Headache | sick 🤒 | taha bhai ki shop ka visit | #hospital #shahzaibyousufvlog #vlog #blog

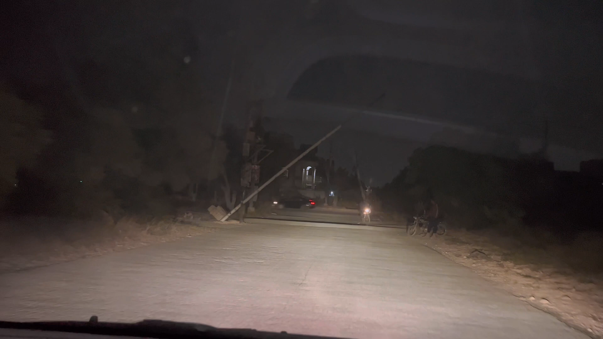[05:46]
تو آیا ہے کہ کوئی دو چور پکڑے گئے بیریئر سے ٹکڑا گئے اور پھر بچ